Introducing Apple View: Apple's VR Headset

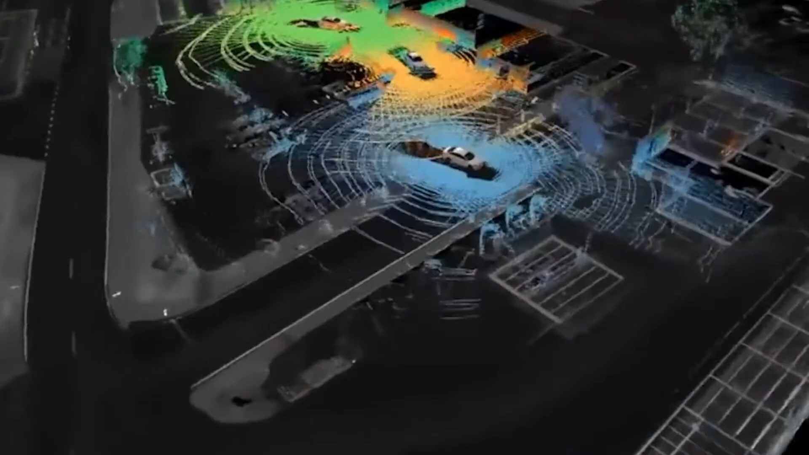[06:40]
For those that don't know, LiDAR uses lasers to measure distance, which can gather the area of a space quickly and accurately.